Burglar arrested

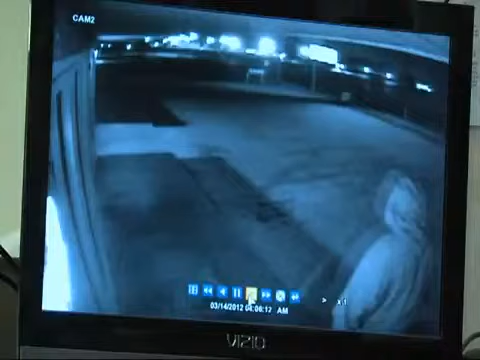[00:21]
This is what it captured this morning.
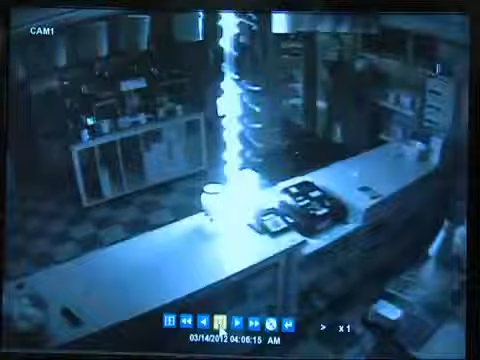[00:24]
After throwing a rock through the front glass door, the suspect takes off with the cash register.
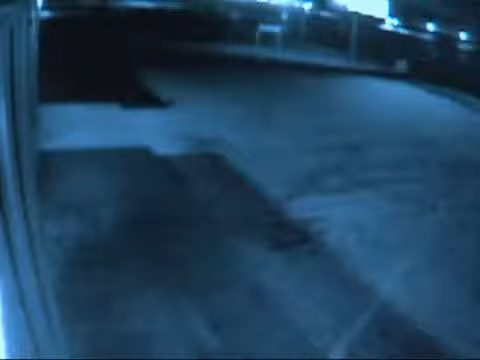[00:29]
Police believe the same man who hit the Corn Popper also hit 4 other neighboring businesses.
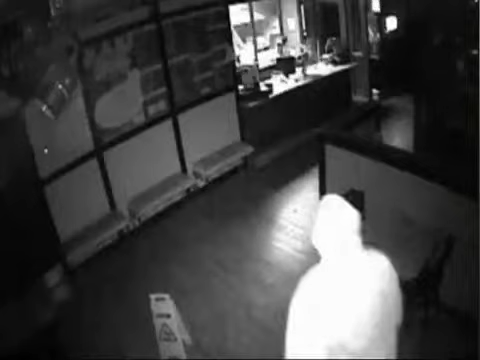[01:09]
They believe Sanders is the man in this surveillance video shot inside Desi Walk restaurant in January, where a masked man in a hoodie is seen stealing cash registers.